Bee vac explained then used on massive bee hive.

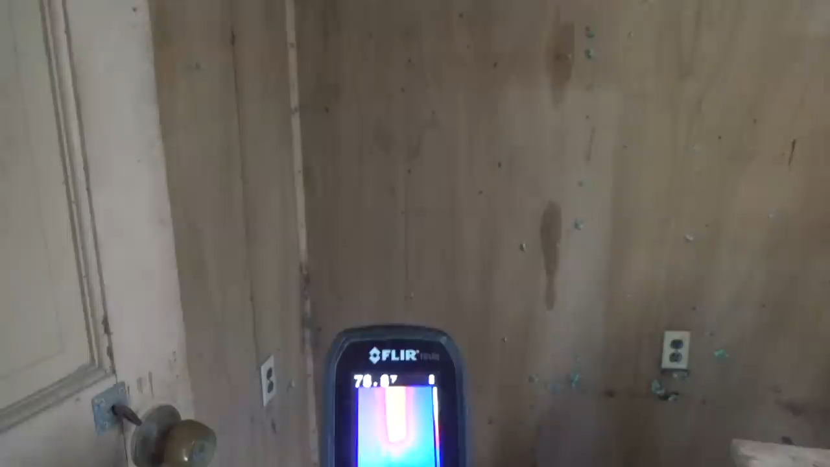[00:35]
That thing goes from the base. I'll show the dots.
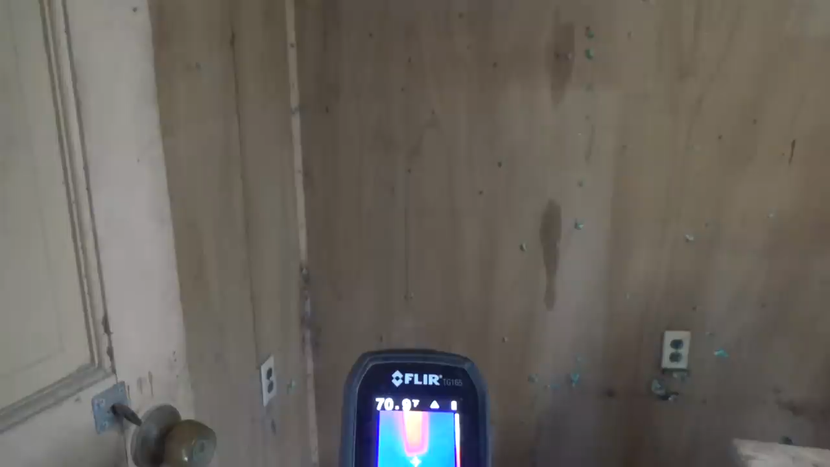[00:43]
The base, you really can't pick it up on the camera, is right about a foot from the bottom. And then look at this,
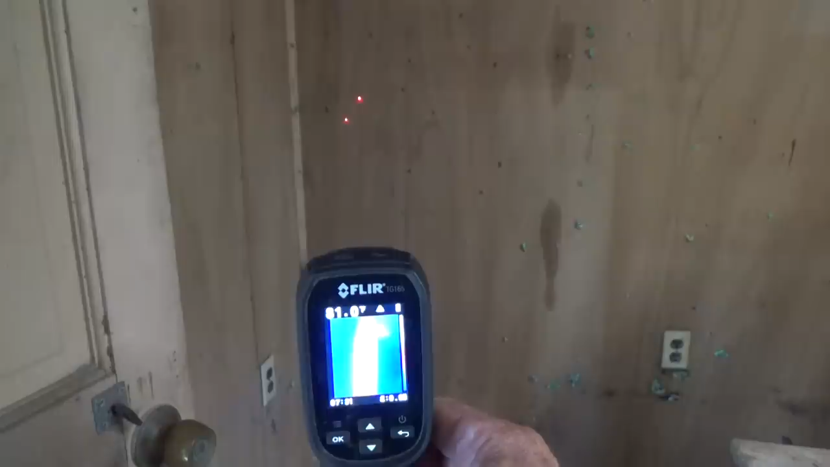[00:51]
how high it goes up all the way to the ceiling.
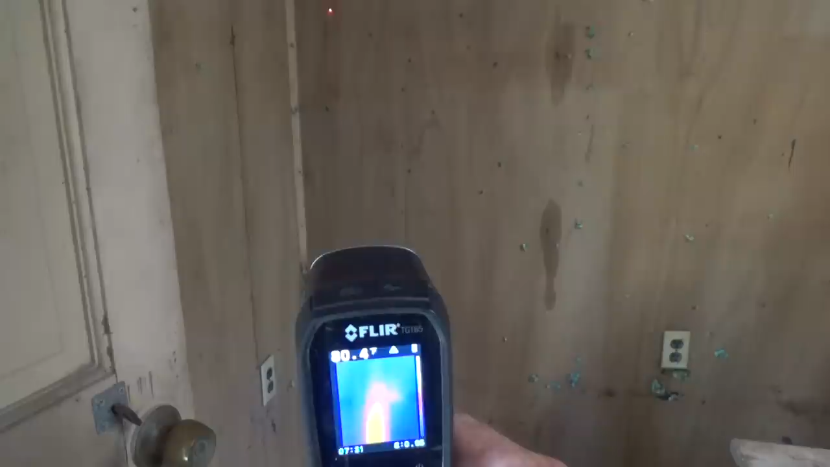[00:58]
And that stud looks like it's about a 12-inch stud.
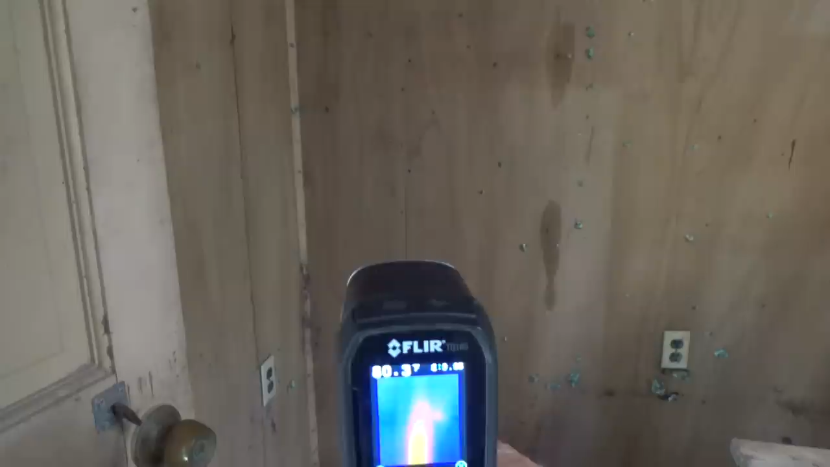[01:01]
So that's what we're going to be working on today. Before we remove it, all the videos that I do, on most of my videos at least, I use the BVAC.